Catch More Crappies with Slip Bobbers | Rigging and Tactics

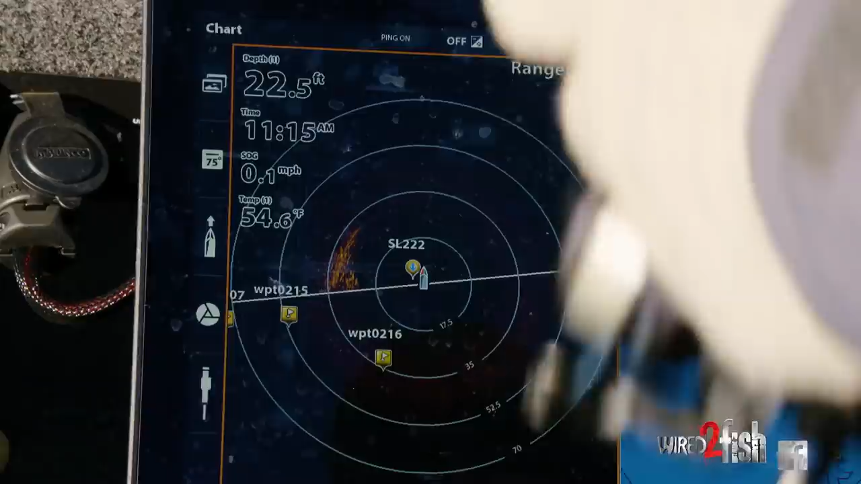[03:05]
On screen: depth 22.5 ft, water 54.6°F, speed 0.1 mph
So there's that school of fish and there is, it is some form of brush pile or,
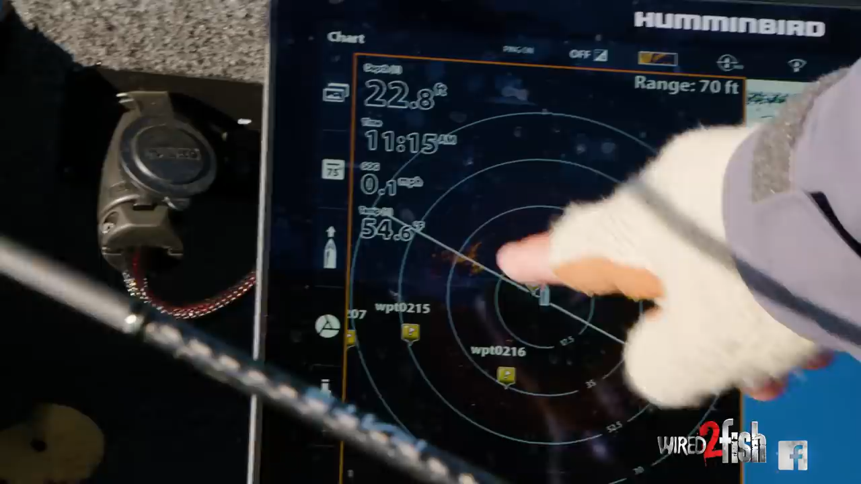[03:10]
On screen: depth 22.8 ft
or, or something in there out here in this basin.
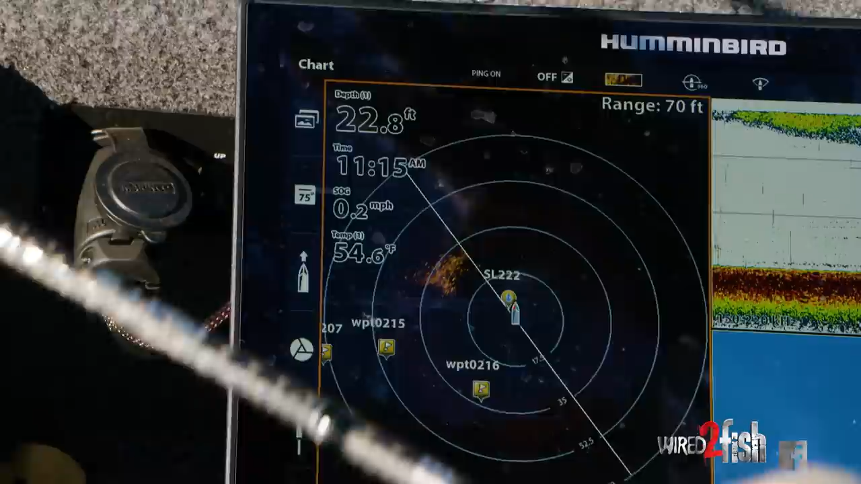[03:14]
On screen: depth 22.8 ft, water 54.6°F, speed 0.2 mph
It's a featureless basin out here, but in there, they're relating to this brush and we're just paralleled to it in order to position myself so I can make this cast accurately every time I've got a spotlight.
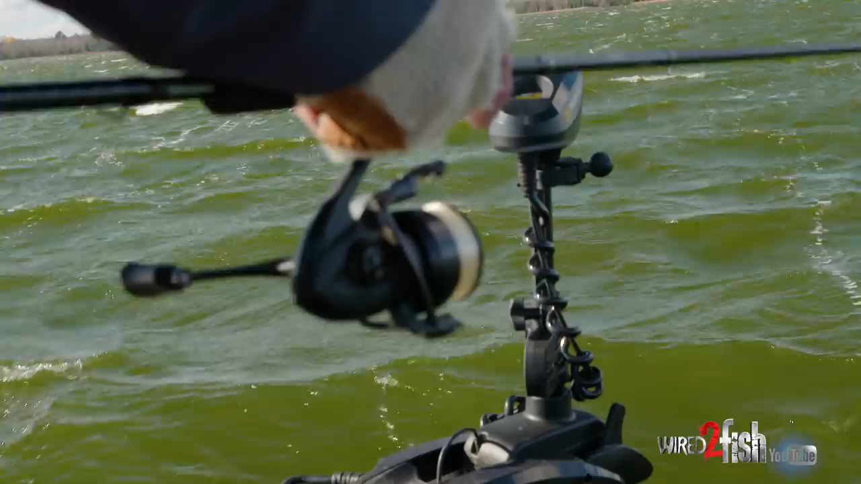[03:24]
I mean, the wind's pumping today, so I've got a spot locked here. I mean, this is just like a big clock.
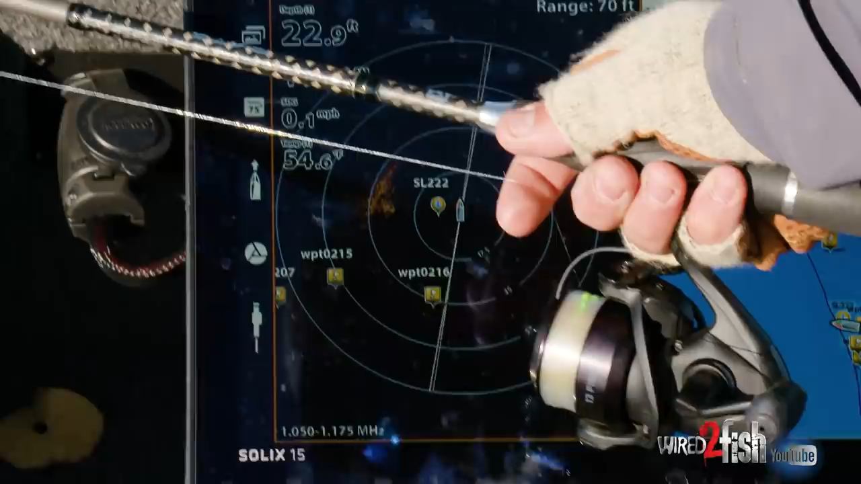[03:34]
On screen: speed 0.1 mph
So that's my cast right there. Come back.
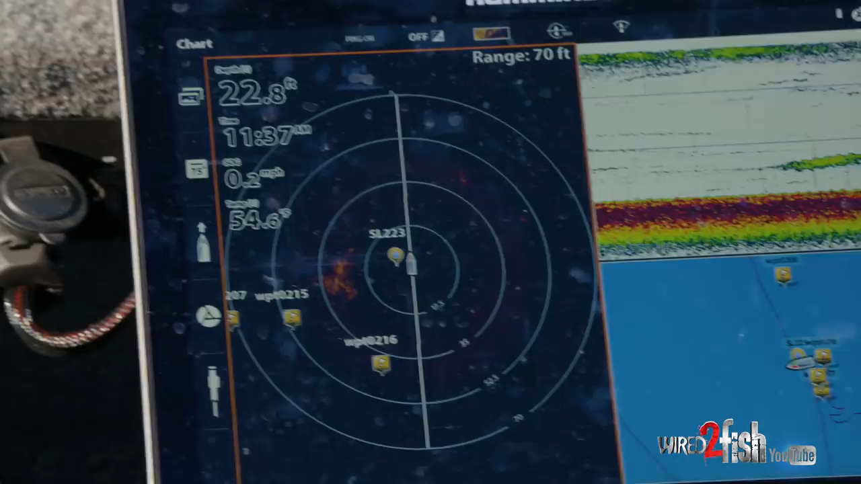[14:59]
On screen: depth 22.8 ft, speed 0.2 mph
uh, as your dropper weight, if, if you want to call it that.
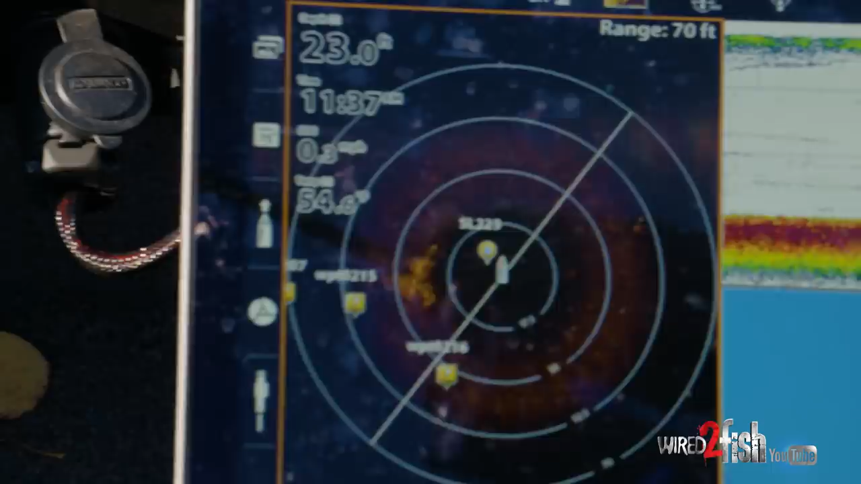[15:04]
On screen: depth 23.0 ft
Obviously, you know, 360 is really expediating the process for us.
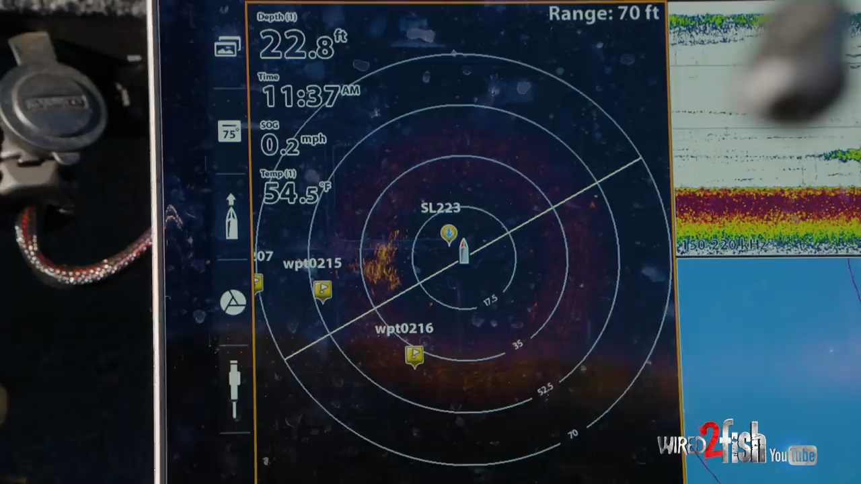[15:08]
On screen: depth 22.8 ft, water 54.5°F, speed 0.2 mph
That's pretty much what it does because what I can do, you know, getting that depth dialed in on your, on your bobber setup is, is a pretty important part because you don't know,